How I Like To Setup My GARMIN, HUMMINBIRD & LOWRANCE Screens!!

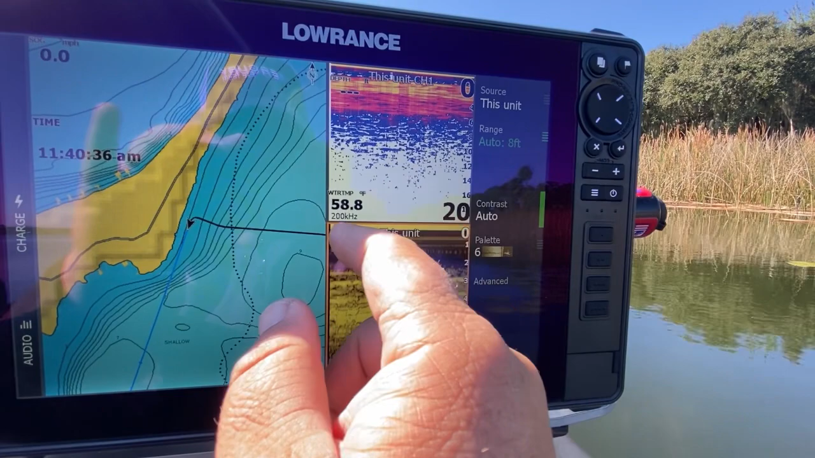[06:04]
usually use 83 kilohertz here at the the console but um because i'm running around and trying to find hard bottom areas uh i like to see the double echo and 200 kilohertz shows me a double echo a whole lot better than uh
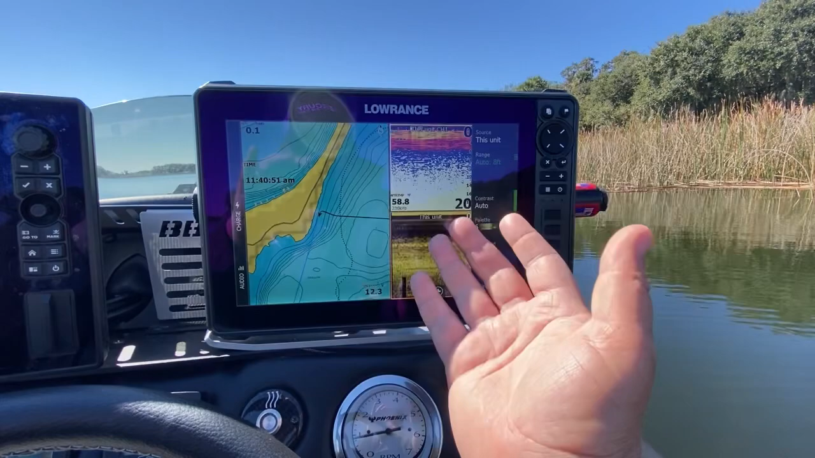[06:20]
than um you know 83 83 just doesn't tend to show me the double echo quite as well and usually you know if i'm not looking for a double echo which
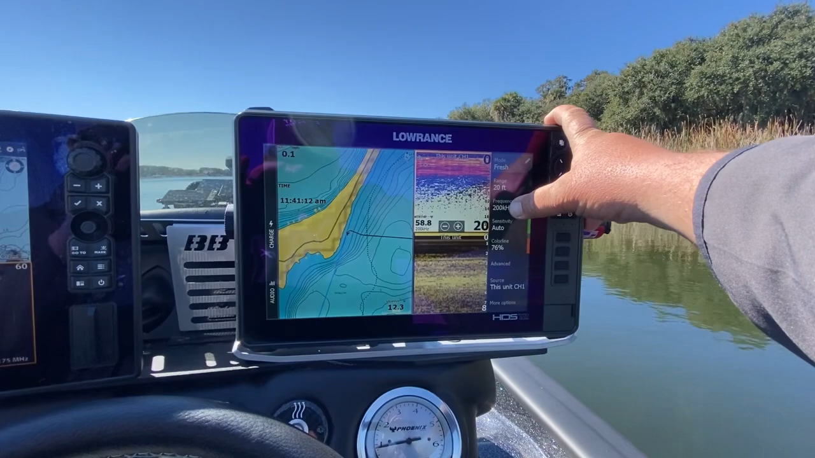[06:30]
is essentially denoting hard bottom i'm going to be keeping it at automatic range but if i'm looking for a double echo i like to keep it you know at least
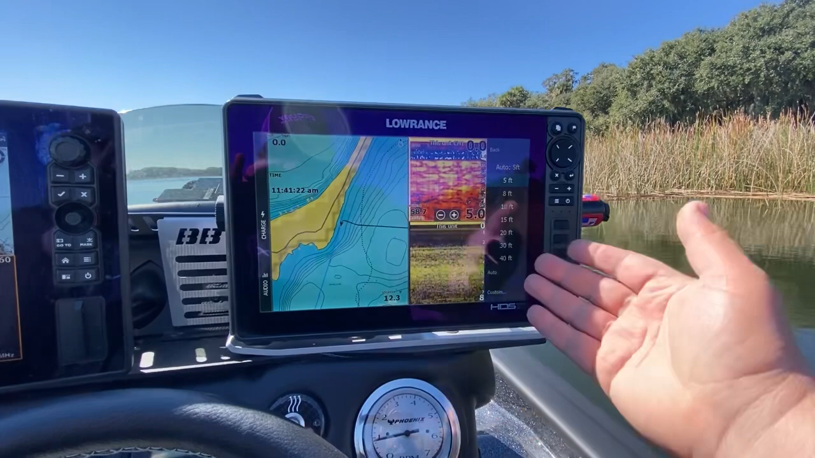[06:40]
two times the you know two times the depth but um usually like three times the depth is what i'm looking for because then you can actually see the double echo so that
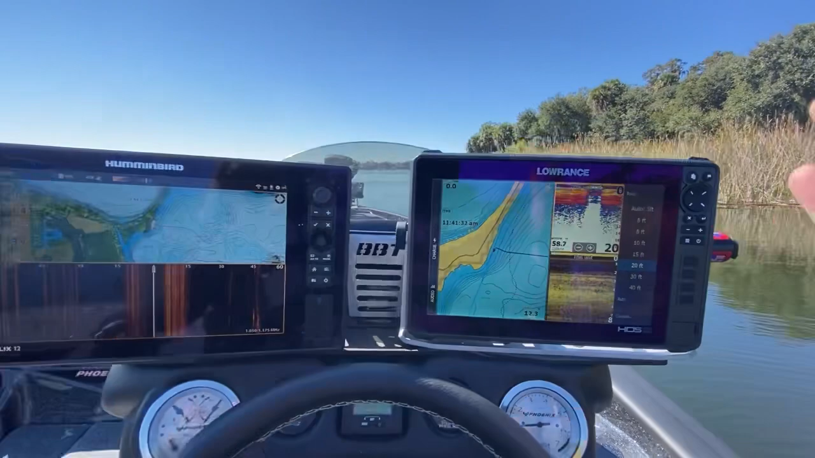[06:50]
is the console again using navionics platinum cards most of the time you can see this one's got the satellite you know imagery on the shoreline and but uh those are both platinum
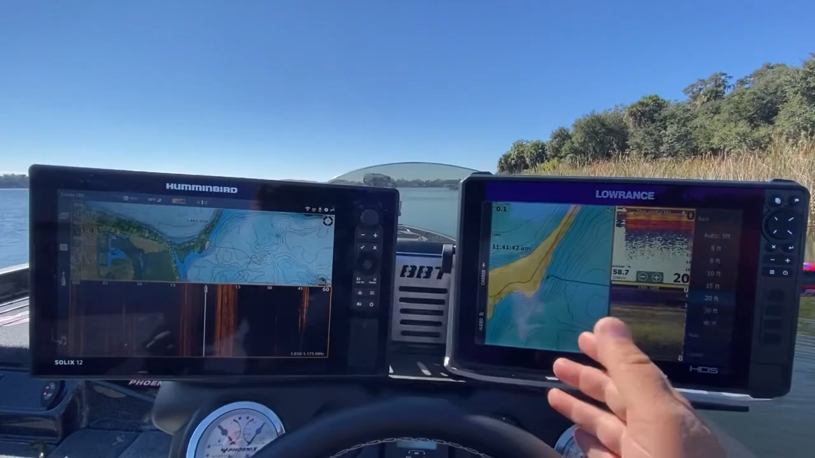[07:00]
cards and that is the console setup so let's go to the bow
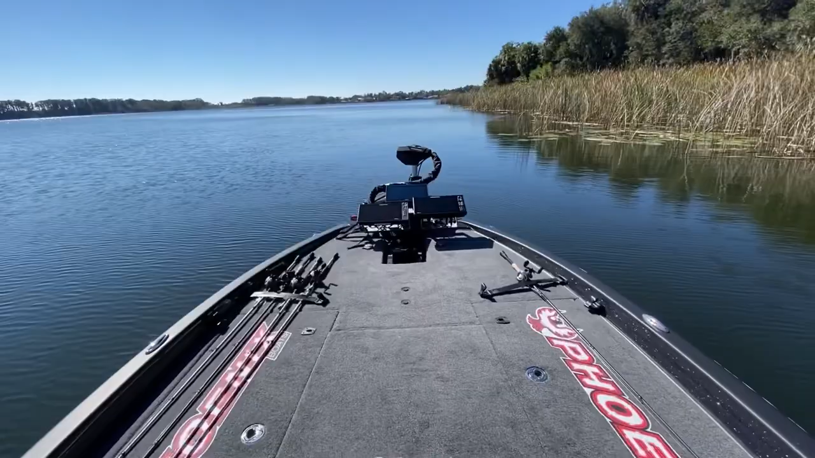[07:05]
all right so the bow uh let's start with the hummingbird again it's a it's a gen 3 solix unit uh and this is strictly for 360 okay so mega
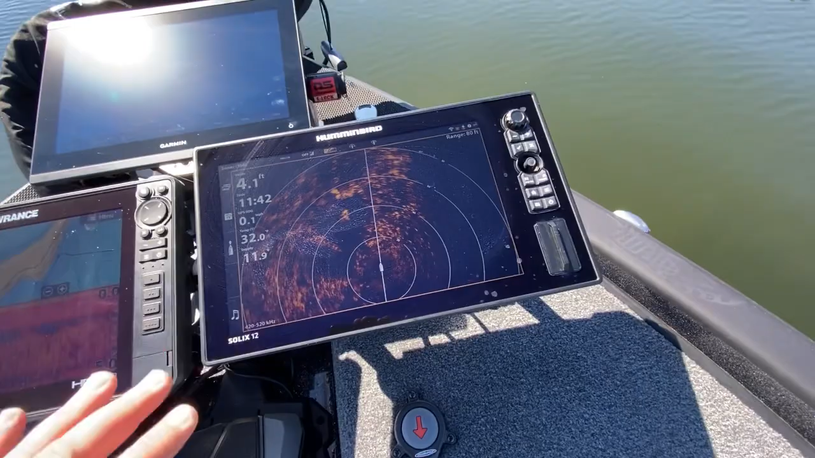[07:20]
On screen: depth 4.1 ft
360 but i'm actually using the 420 to 520 kilohertz because i get too much uh interference with the the motor guide right now
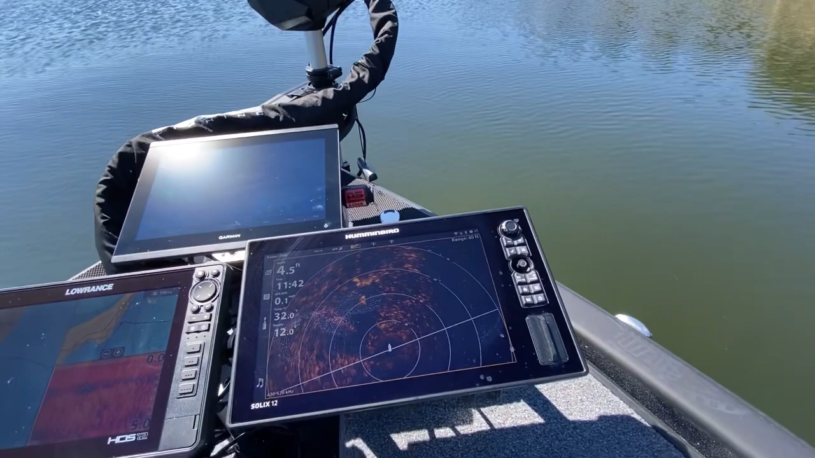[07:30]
um the the frequencies don't really match so uh i like to use in the 420 to
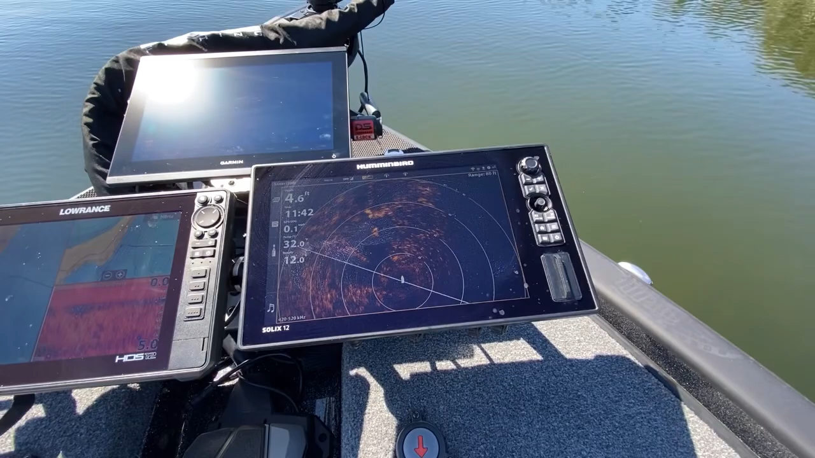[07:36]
On screen: depth 4.6 ft
520 and uh that's how i use um uh 360 and you'll you'll notice that i've got it in the forward mode like you could put it in uh you could put it in this mode just regular 360 mode that to me you know takes out a lot of what i want to see just because it it's it's so small so i like it in forward mode so the back of the boat you don't really see but everything to your your right your left
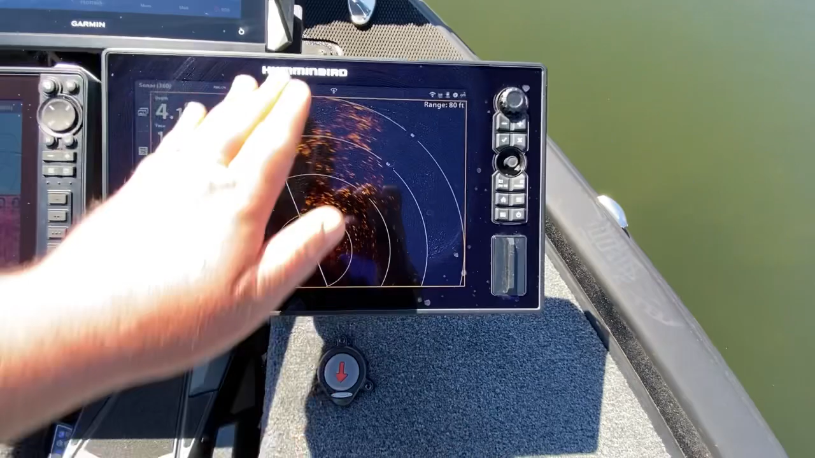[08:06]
and forward you can see clearly so and it's a big picture so this
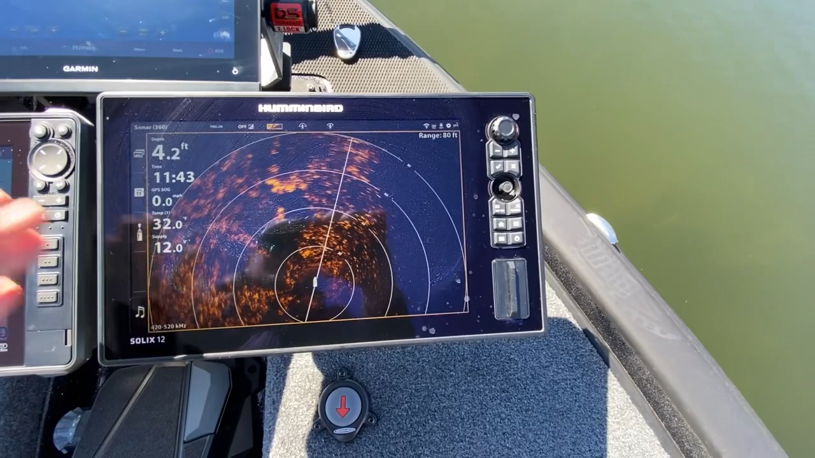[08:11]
On screen: depth 4.2 ft
screen say stays exactly the same i don't use it for mapping i don't use it for 2d sonar down imaging side imaging none of that it stays like that
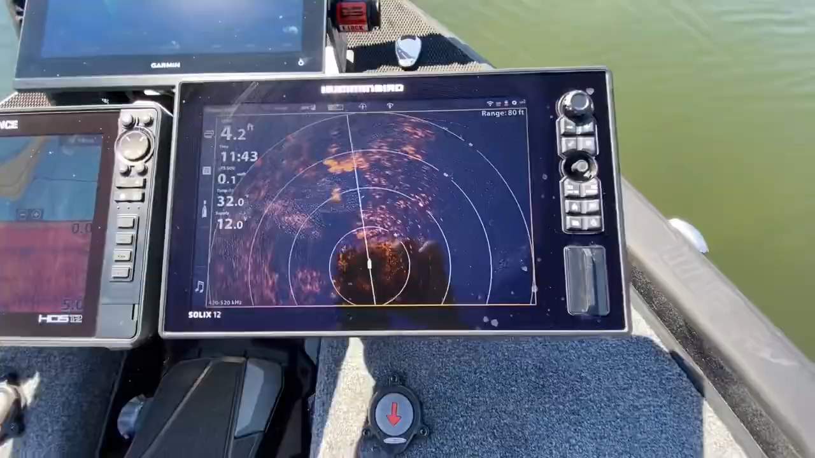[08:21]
all right so next let's go to the garmin this is another one that's going to be staying exactly on this screen all the time this garmin is just for panoptics live scope
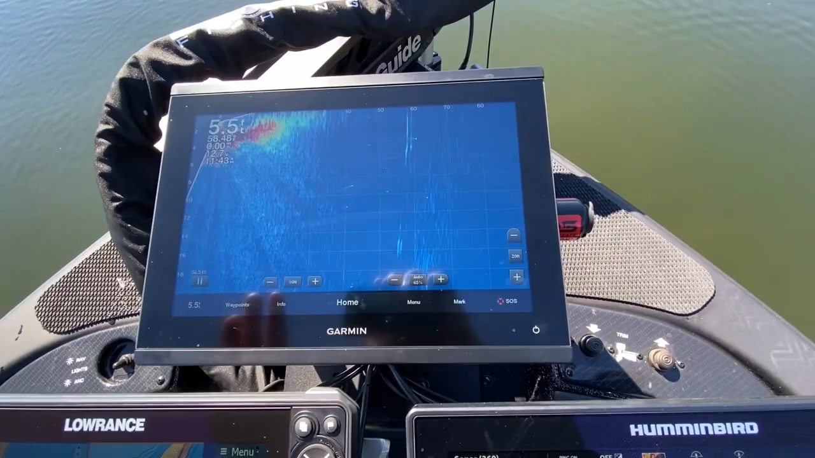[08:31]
unless something else happens to you know maybe the lawrence or something i do need it for mapping but
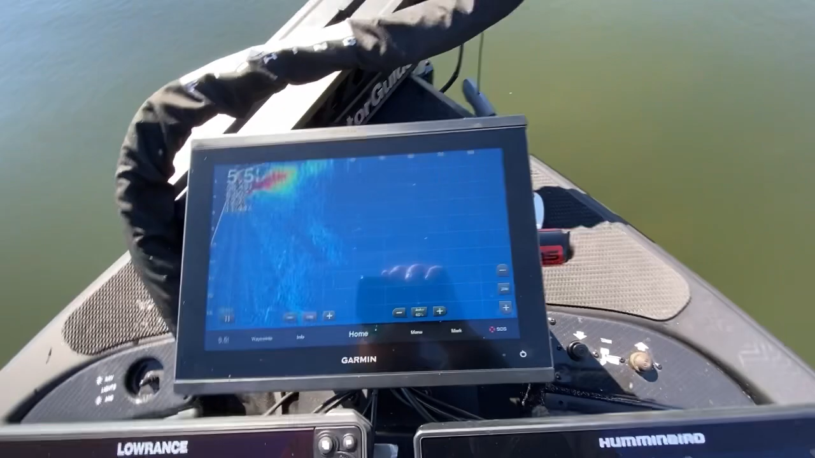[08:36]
uh in general it is staying just like this on uh on this this
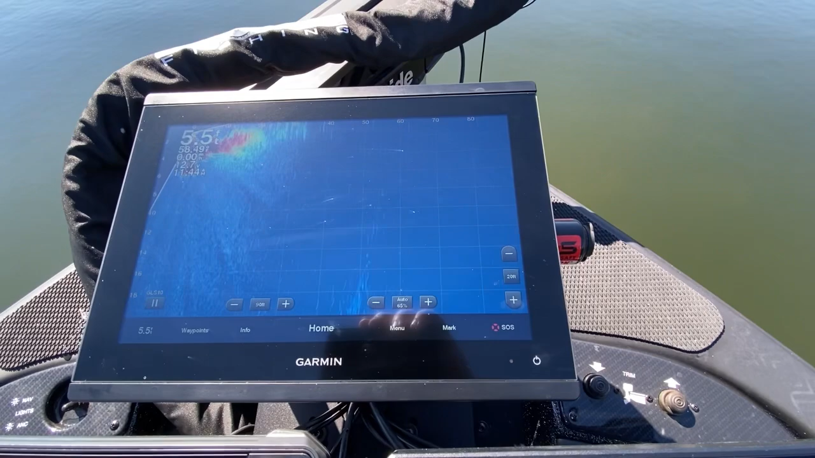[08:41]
uh panoptics live scope page uh this is actually the first time i've had a keyed unit for my live scope that i actually like uh this unit right here has a great screen
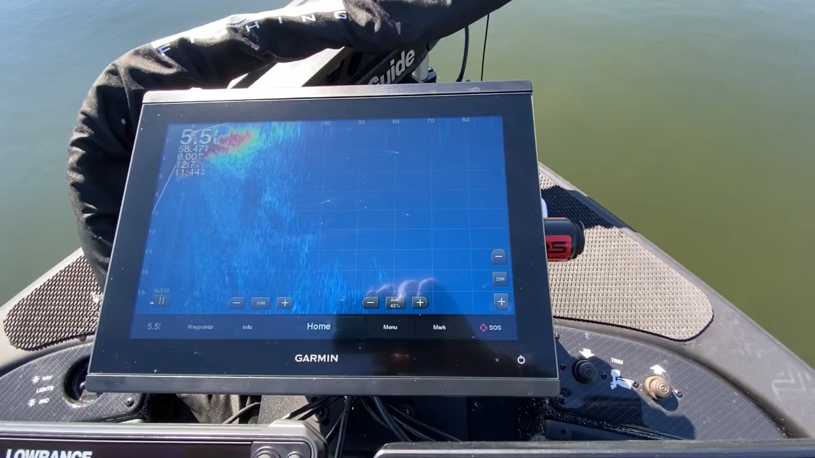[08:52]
to it i love the fact that that i've got these quick touch keys for
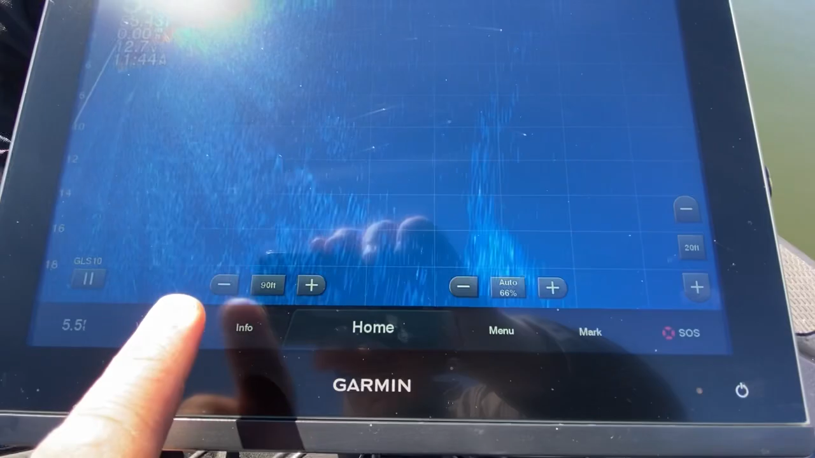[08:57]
um you know for the range uh for my gain and also for